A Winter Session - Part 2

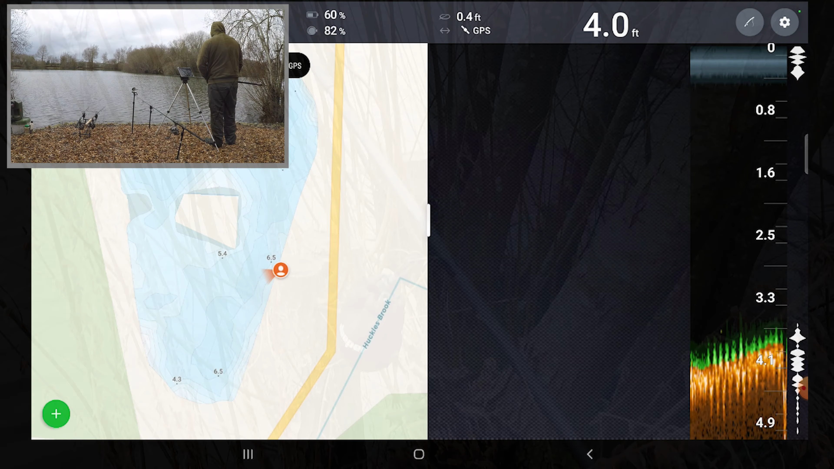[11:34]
On screen: depth 4.0 ft
Cast out to my margin spot and have a look, see what it's like there. Looking for GPS still, GPS found. Okay.
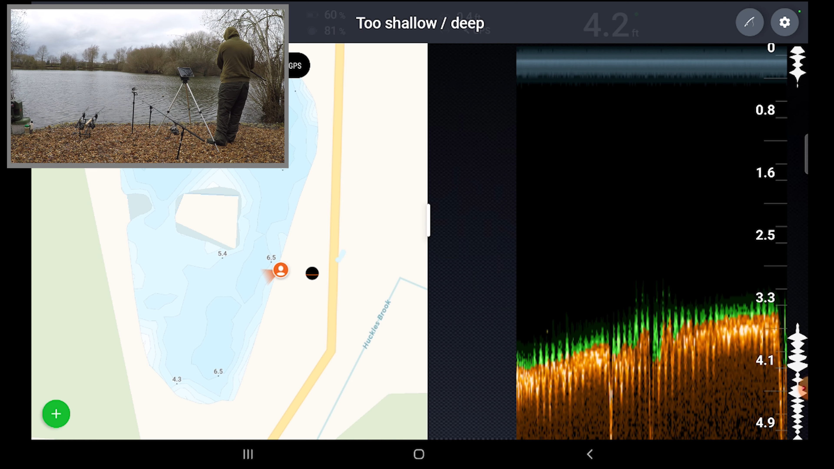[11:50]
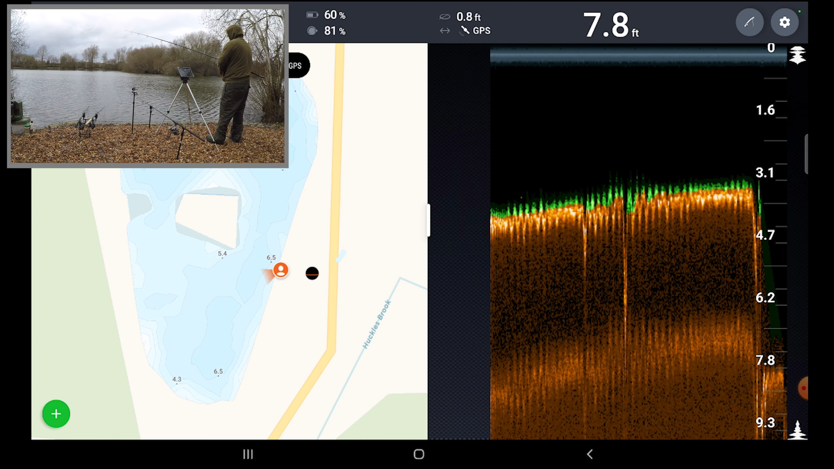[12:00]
On screen: depth 7.8 ft
Spot's about there, so we're in 8 foot of water. It's pretty clear, like hard bottom, a little bit of maybe debris on there. You can see it's pretty good bottom there, flat. 8 feet of water.
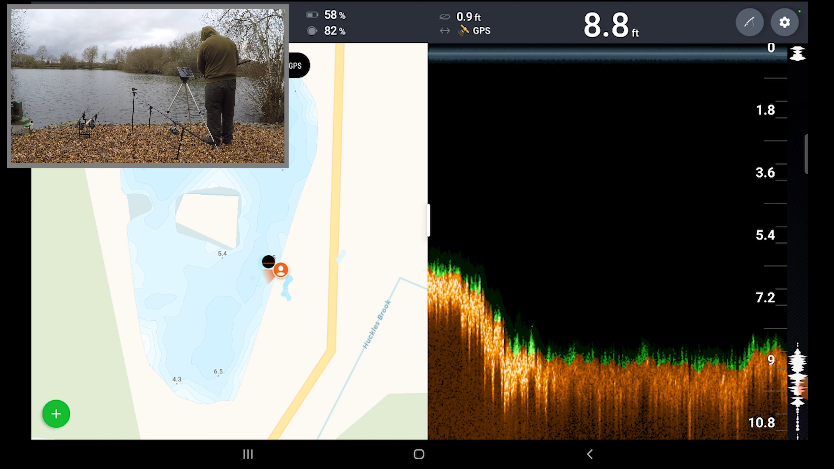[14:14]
On screen: depth 8.8 ft
Close in, that's probably 3 to 4 wraps out.
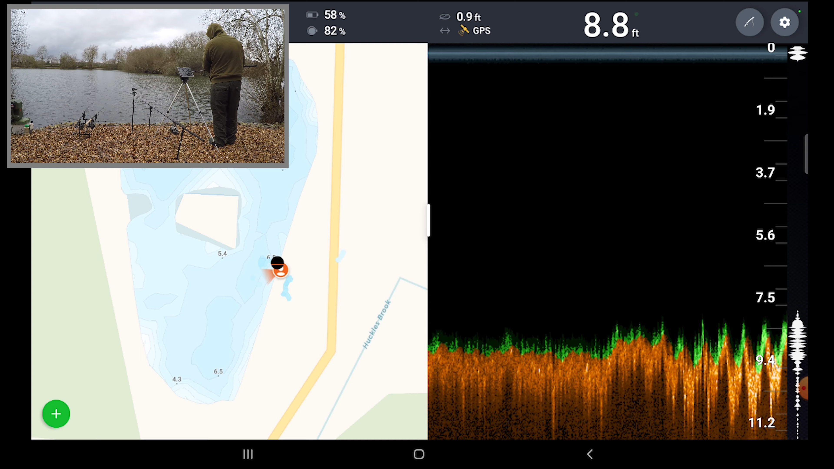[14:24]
On screen: depth 8.8 ft
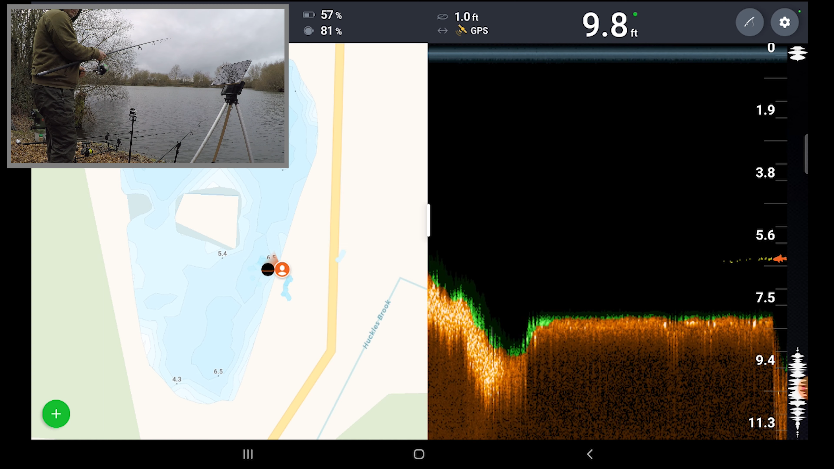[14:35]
On screen: depth 9.8 ft
Fish there. Maybe a tench. Some roach, possibly.
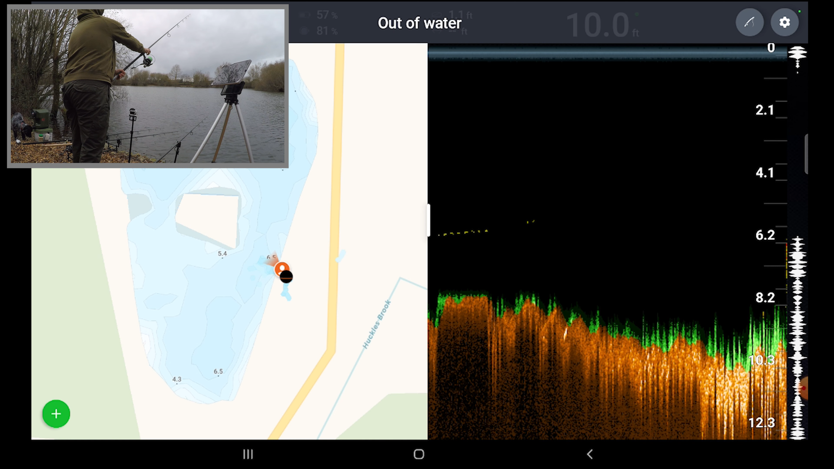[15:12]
To the island now. 6 foot of water.